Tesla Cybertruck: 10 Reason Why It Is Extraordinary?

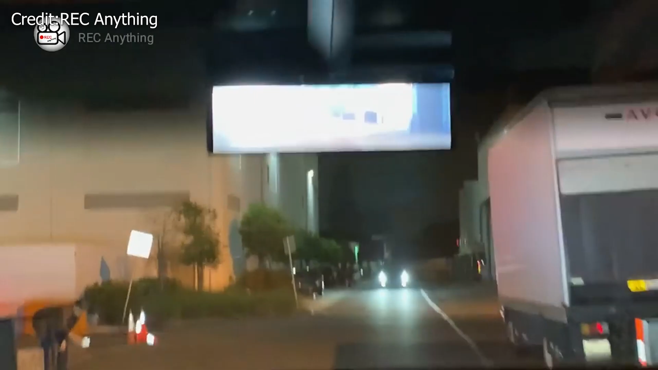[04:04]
However, the rearview mirror is actually a rearview display for better usability when the bed is loaded.